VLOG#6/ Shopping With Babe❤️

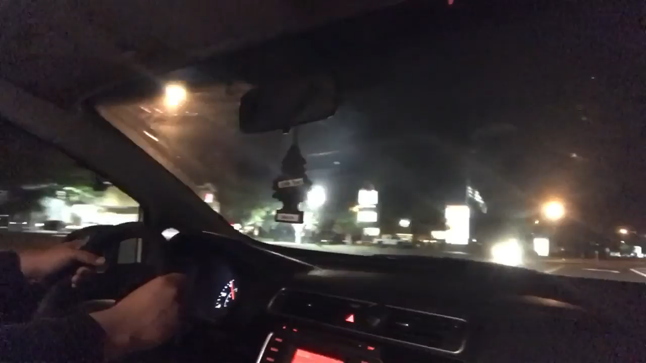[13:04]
Wait, is that the moon or a light? No, that's the moon. That was the moon? Right, oh, there. It's over there. I don't know if you guys can see it, but...